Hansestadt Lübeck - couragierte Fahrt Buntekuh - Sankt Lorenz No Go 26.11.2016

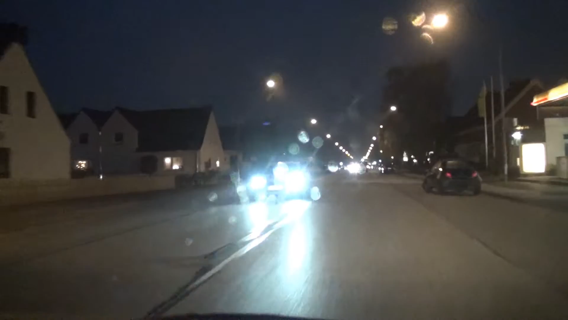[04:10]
Lübeck hat sich stark verändert und das will es auch. Das soll es auch gerne. Das ist meine Geburtsstadt und da nehme ich mal einfach mal das Recht raus, mal einen Reisebericht zu machen, ab und zu mal. Bin ja auch Reporter, von daher ist das wichtig. Rechts nochmal ein Fahrradfahrer, den konnten wir auch schlecht sehen.
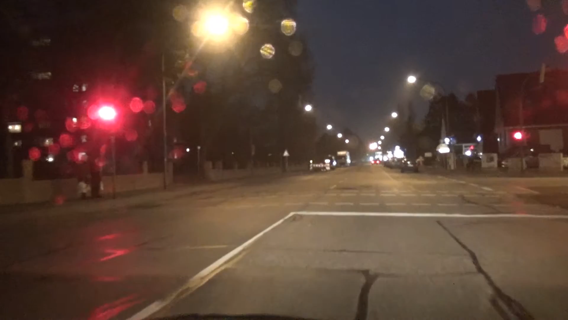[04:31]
Den begrüßen wir ebenfalls mit Salam Aleikum. Da gibt es aber auch noch andere, die wir auch mit Grüß Gott oder so begrüßen können. Guten Tag. Zum Beispiel die jetzt hier kommen. Weihnachtseinkäufe. Na, schon ein bisschen Geschenke gekauft.
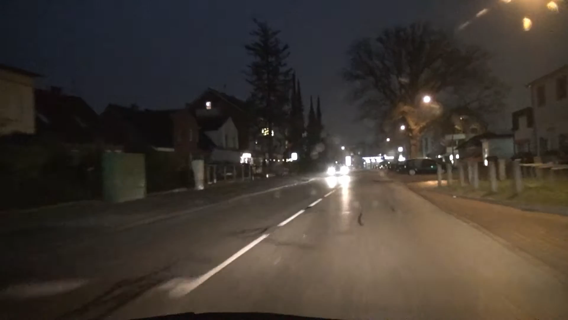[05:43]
Links ist eine Dönerbude. Wir begrüßen den Sarai-Imbiss mit Salam Aleikum. Rechts ist ein Waschzentrum. War ich früher auch mal in so einem Waschcenter, als ich noch Single war, sozusagen. Da bin ich jetzt auch noch. So, jetzt wollen wir hier geradeaus. Die Bäckerei ist rechts.
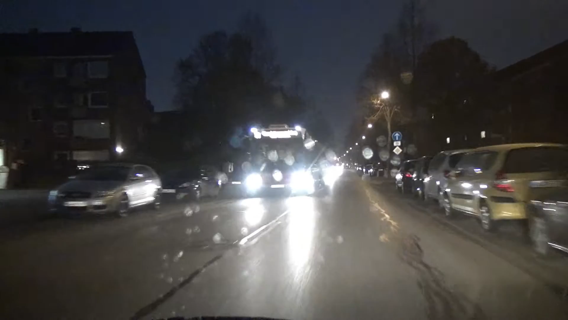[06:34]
Vielleicht machen wir auch nochmal einen Bericht über die Weihnachtsdekoration in ganz Lübeck, aber das überlege ich mir noch, wie das Wetter ist und so. Jedenfalls die Bäckerei, die hatte schon dekoriert. Der Käferbladen, der hat nicht auf weihnachtlich dekoriert. Helins Käfer steht dran.
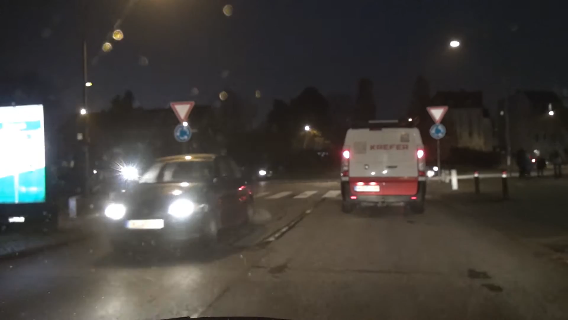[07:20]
Vor dem Pennymarkt stehen zwei Leute rum und die begrüßen wir ebenfalls mit Salam Aleikum. Textilpflegeblitz ist auch rechts.
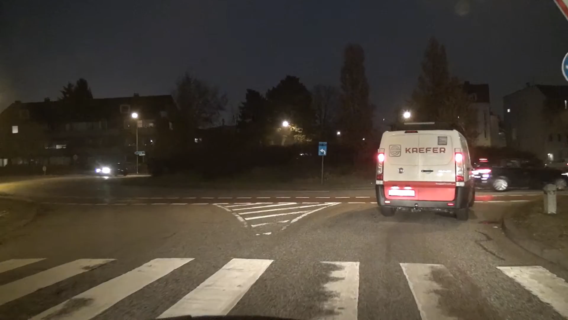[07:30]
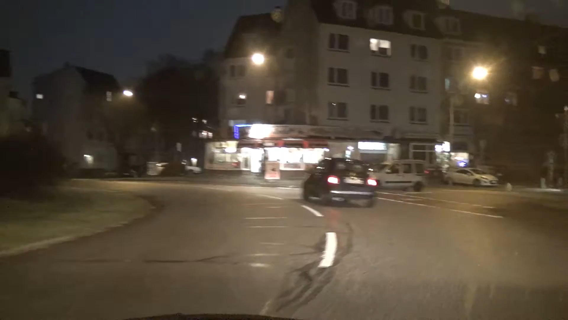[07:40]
Rotana-Imbiss. Grillhähnchen, Pommes, Falafel. Wir begrüßen den Rotana-Imbiss ebenfalls mit Salam Aleikum.
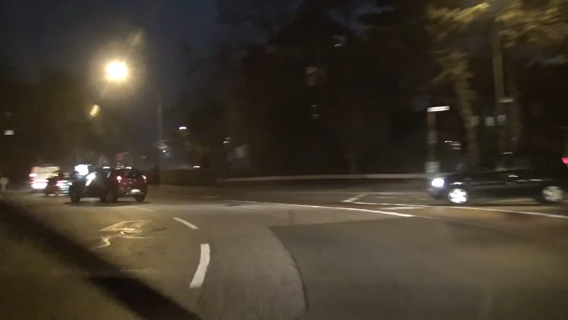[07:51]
Gesagt hier, wahhabitisches Gebiet. Jetzt regnet etwas. Welcome Germany.
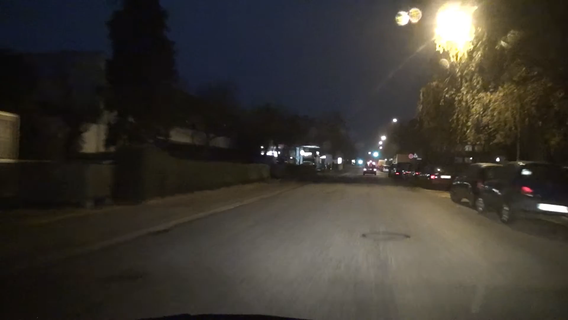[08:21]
Links haben wir den Achilles aus Griechenland. Das ist auch ein richtig christlicher Betrieb. Zumeist jedenfalls. Mein Patenkind auf dem Plakat, da mein Patenkind aus Afrika war eben zu sehen.
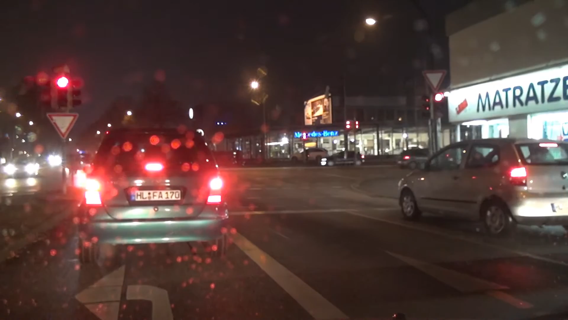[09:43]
Also ich hab, das links ist der Sultan. Der Sultan aus dem Orient.
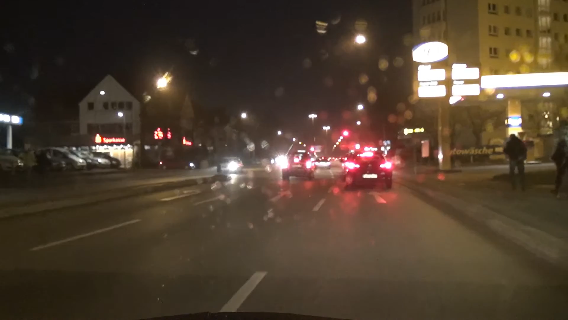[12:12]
Ja, feines Gebiet hier, Top-Automobile, so kann man das auch nennen, wenn man keinen Meistertitel hat. Man macht dann auch Verkauf, An- und Verkauf, so ein bisschen Putzen und so, das kenne ich alles. Manche von denen sind auch meine Kunden, die machen dann doch so ein bisschen mehr Reparaturen.
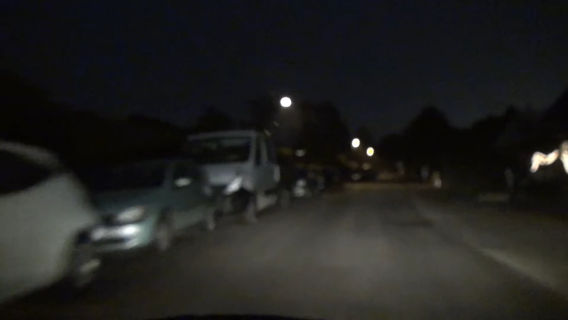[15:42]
So, jetzt sagen wir mal Tschüss. Noch um die Ecke. Eutinerstraße. So, Eutinerstraße. Links einmal guten Tag und rechts zweimal guten Tag. Oder Privet, das ist die Sprache in Russland.
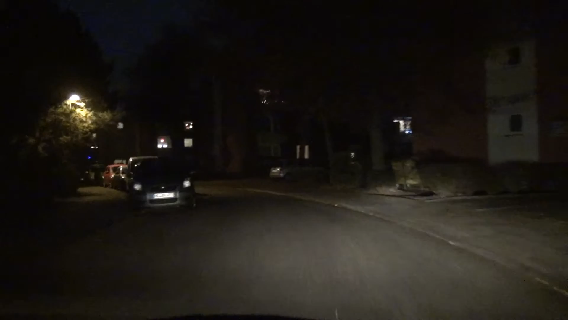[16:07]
Guck mal hier. Alles Wohnblöcke hier, ne?
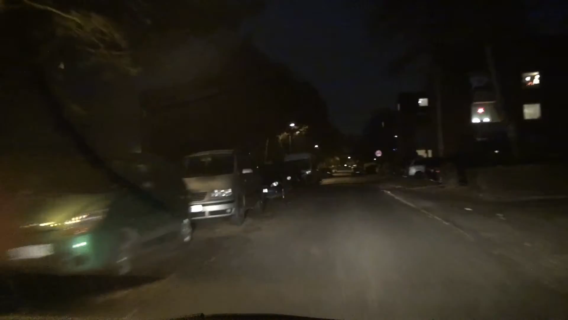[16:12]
Teilweise aber auch mit Weihnachtsdekoration hier. Da haben sie doch sich getraut, das rauszuhängen.
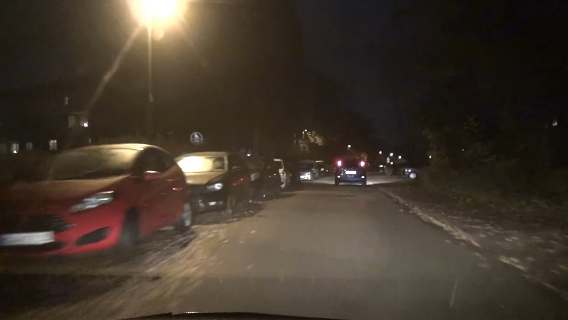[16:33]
Weiter noch ein Drehbaum. Hier müssen wir noch sowieso hin. Nee, noch ein bisschen weiter, ne? Das werden wir umdrehen. Da hinten. So, hier machen wir Schluss.